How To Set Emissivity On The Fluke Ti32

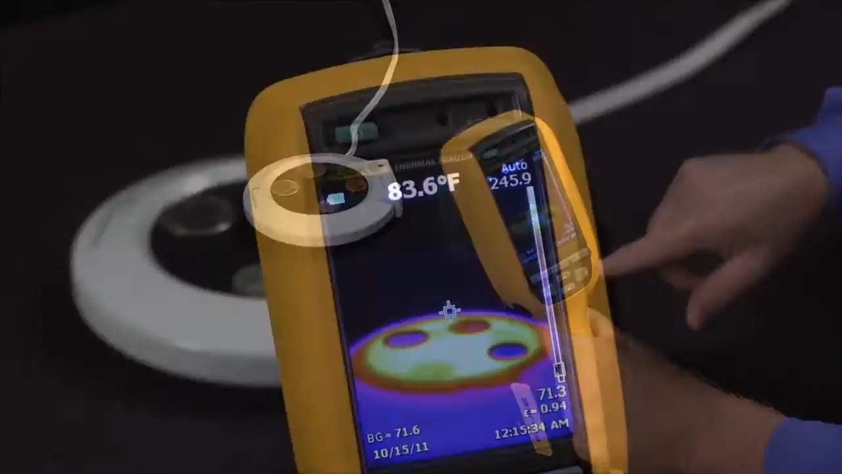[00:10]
On screen: spot 83.6°F
Emissivity can found in the measurement menu where I would go to the measurement and then select emissivity.
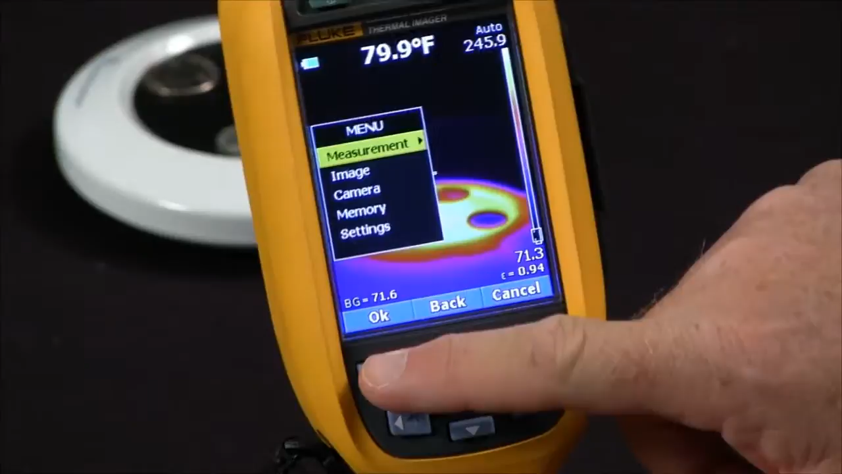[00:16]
On screen: spot 79.9°F
Now there's two ways to do it on a fluke thermal imager.
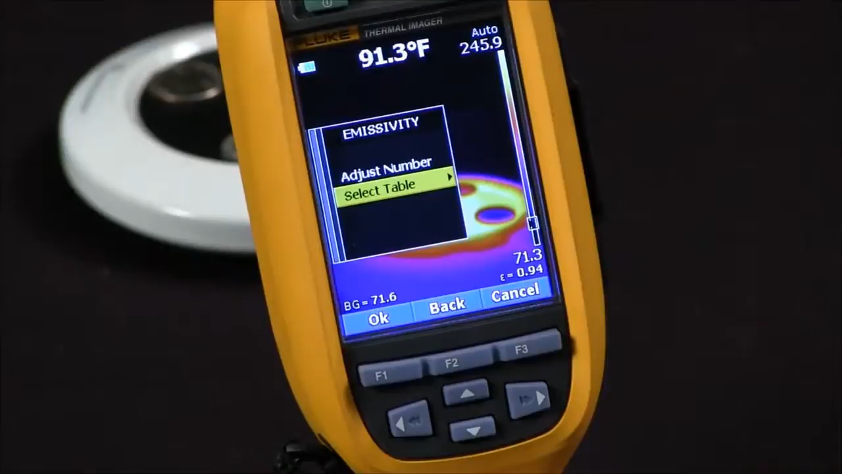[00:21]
On screen: spot 91.3°F
We can adjust the number or we can select from a table to make things easier
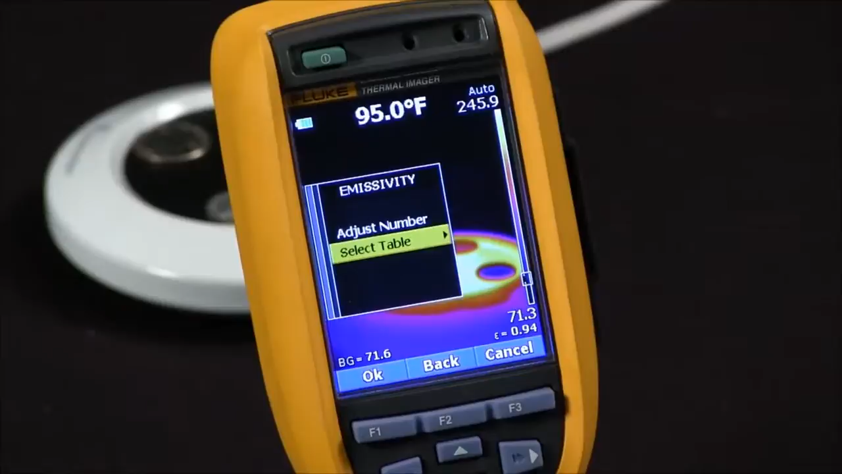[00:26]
because it's difficult to remember what is the emissivity of concrete versus plastic pipe.
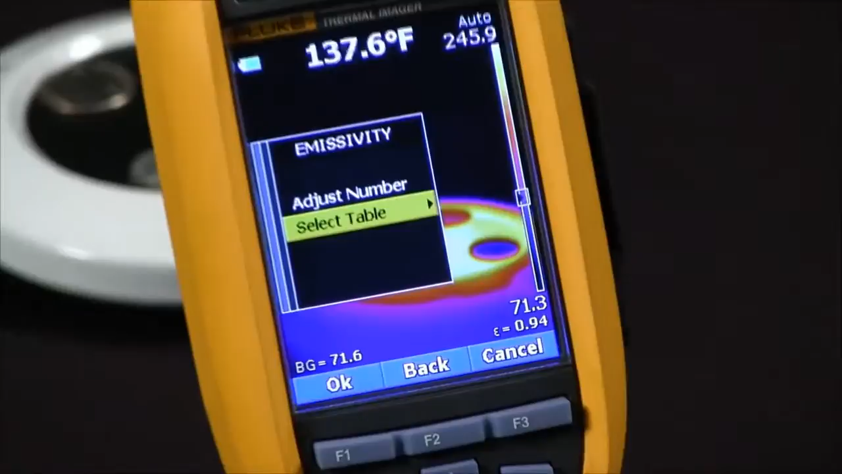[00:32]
On screen: spot 137.6°F
So if I hit select from the table fluke thermal imagers actually bring
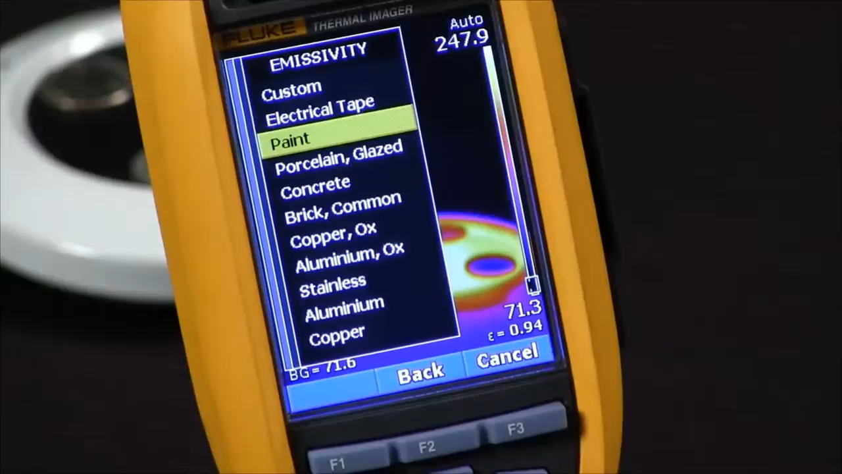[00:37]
up a table that let you select from common materials to set the emissivity.
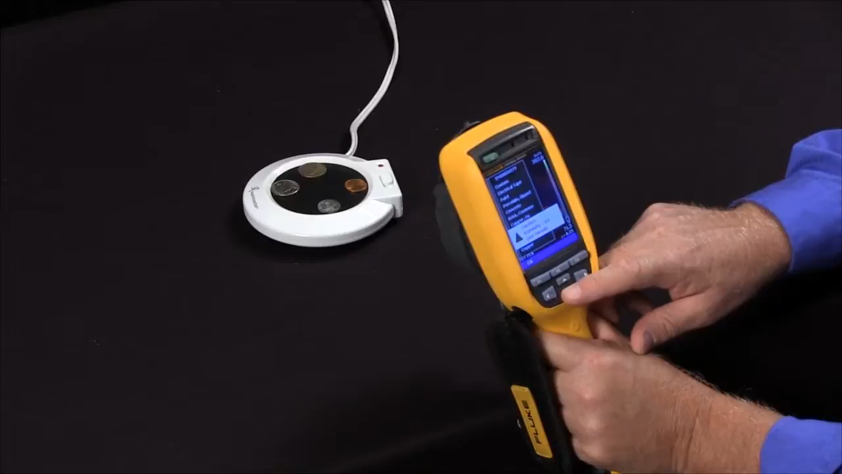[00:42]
Now one of the things that I would recommend was when you're working with emissivity since this is a parameter that can be changed
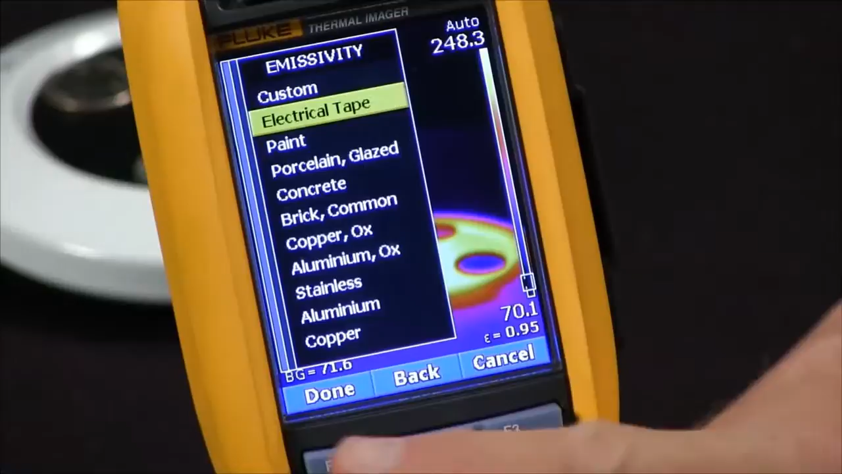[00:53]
when you do it in the software is to set your emissivity to 0.95 and that way when you take an image if someone else takes an image with the imager
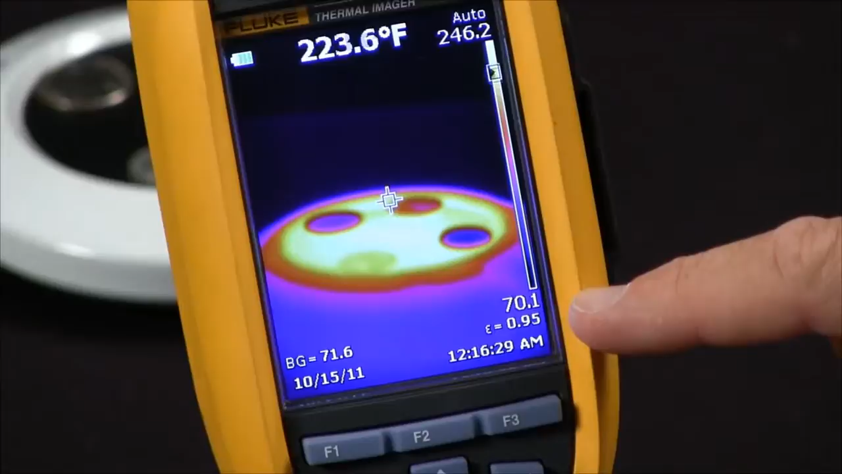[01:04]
On screen: spot 223.6°F
they will also take it at 0.95 and you'll get very consistent images. So this is how you would set the emissivity on your fluke thermal imager.